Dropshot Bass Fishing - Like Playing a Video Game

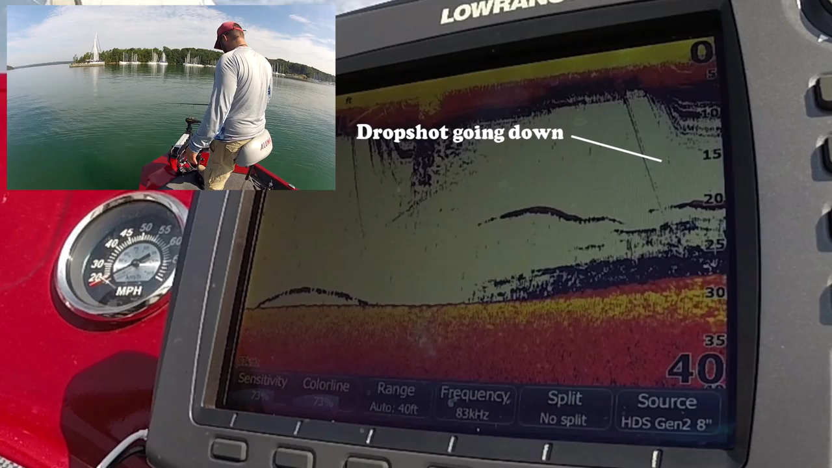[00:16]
There it is. Oh, get out of the tree.
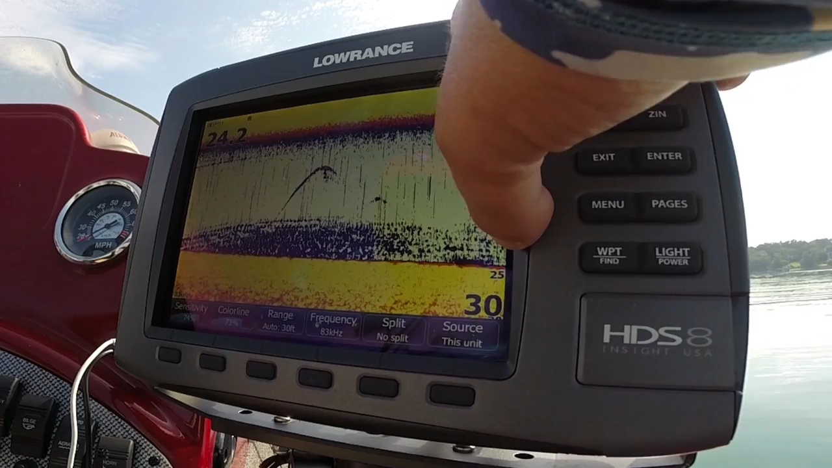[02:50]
The shallowest that I'll do this technique is, depends on the water clarity, but they usually don't get very deep if the water's dirty, but is 12 feet. If I get any shallower than 12 feet, I feel like I'm spooking the fish. So, I'm not going to even bother looking any shallower than that. So then when the fish get deeper than that, that's when I'm doing this technique. Okay, and I set this up, you've got two frequencies on this fish finder.
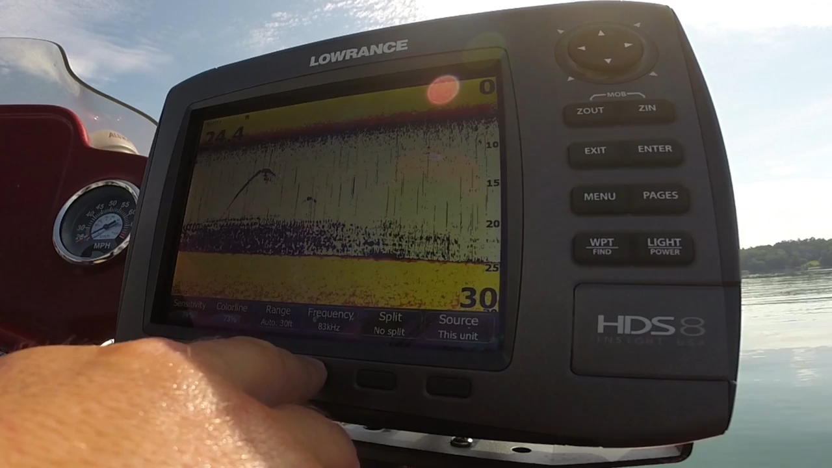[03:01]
You have 83 kilohertz, actually three, you have 50 kilohertz and you have 200 kilohertz. And when I have it set up for the front fish finder, there's only two. There's 200 and there's 83. The smaller, the lower the number, the wider the range of the cone coming off this drop shot. Here's a fish right here, down pretty deep, two of them. But they, so I always have it set on 83. If you have a fish finder that can, can do two frequencies at the same time,
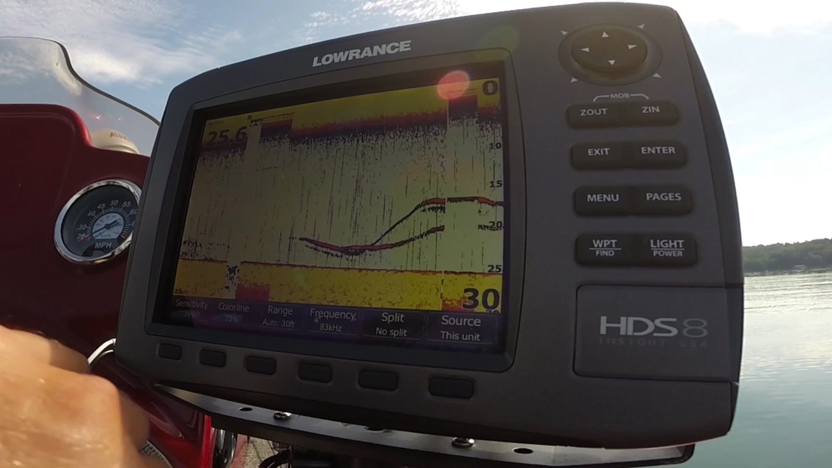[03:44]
like the chirp technology can do, you want to have it set for 200, which is your small cone. And you want it set for, you want 200 and you want 83. Okay. So what that gives you is you can see with the broad spectrum, but you can also with the 200, you can see when you're directly over top of the brush piles or right over top of the fish. You can drop down right on top of them.
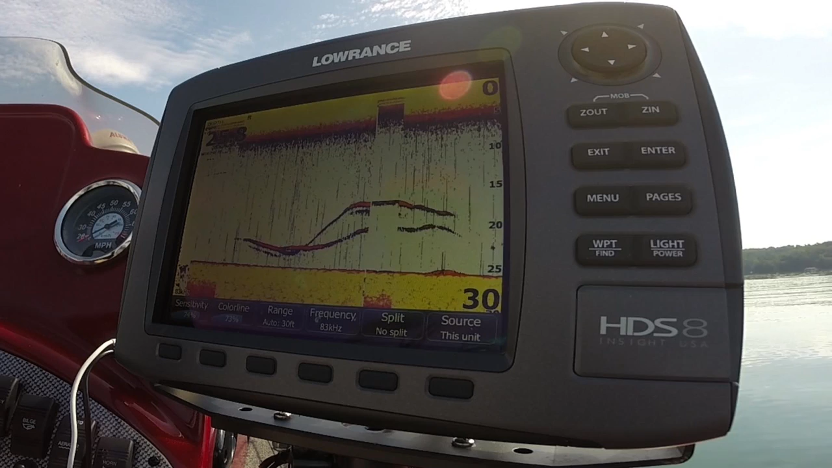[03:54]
It just gives you a little bit more information, so that's basically how I, all how I set it up.
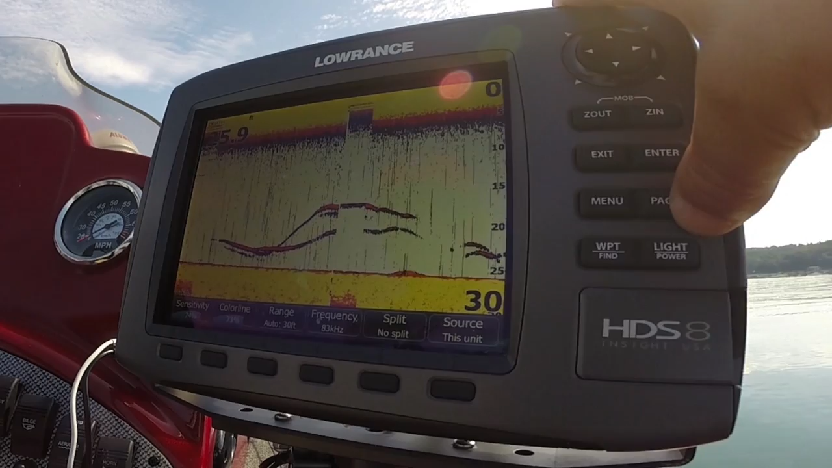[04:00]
Now with what the pages I like to use, the one, what I'll do is I'll put it on my, my map and my regular sonar. I don't use down imaging or, or a side scan or side imaging on this, but, but anyway, so this is, that's what I'm doing. I'm basically just, just watching my, my, my GPS points.
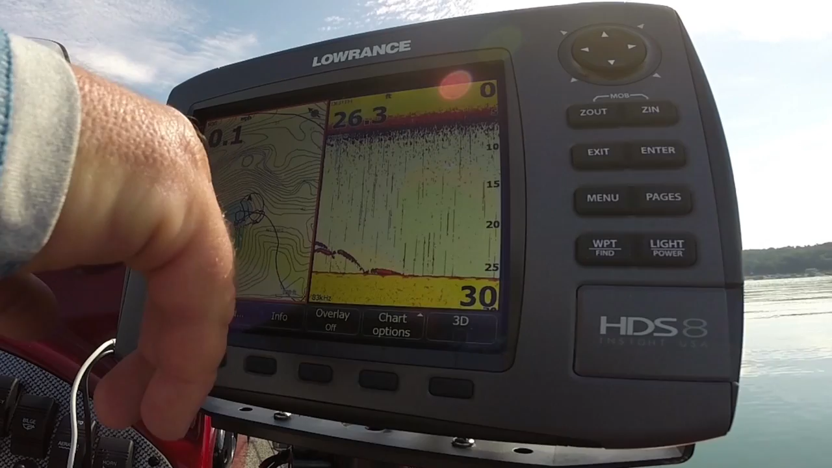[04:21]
I'm trying to stay up on this hump, see that hump right there, trying to stay up around this hump. And I've been catching all my fish right here in this spot. So I've been zigzagging and going across this spot until I see a fish and then I dropped down on it and, and try to catch it. So that's that. I hope you understand it. It's a, it's not that complicated. Just understand that you're not going to get this perfectly clear. You know, if you, if you want it clear, it's, you're going to miss a whole bunch of, of details.
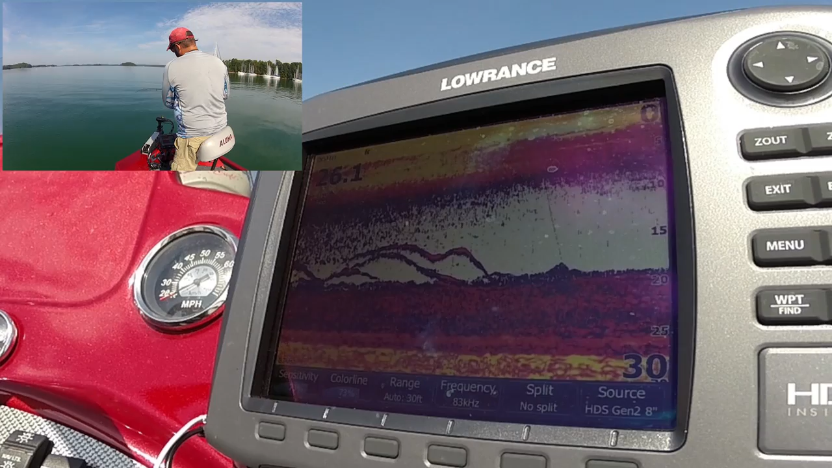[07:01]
Now, the reason that brush pile looks so thick is because it's basically the top of an oak tree that's still got leaves on it. Found that out the hard way. Got hung up and pulled up a leaf. There's a fish right on top of it.
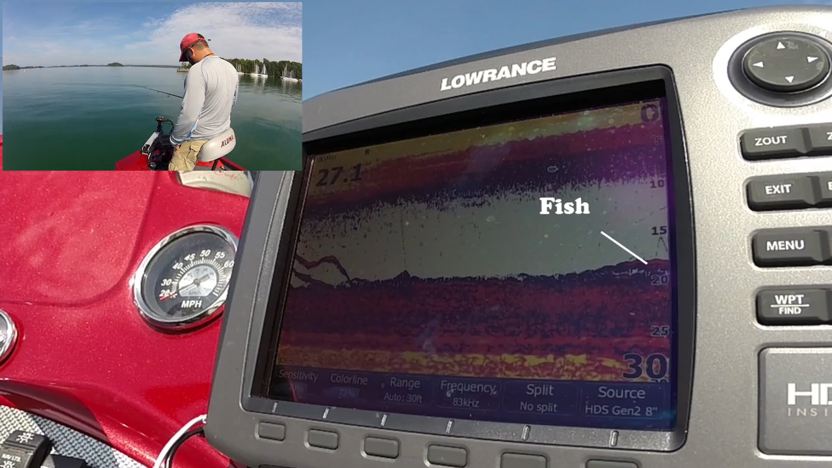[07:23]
Fish is right above that brush pile. It's right where my bait is. All right, so I can come to the conclusion that he doesn't want it. You see my bait coming back up. All right, there's the fish again, I'm gonna try one more time, just gonna drop it down on his head.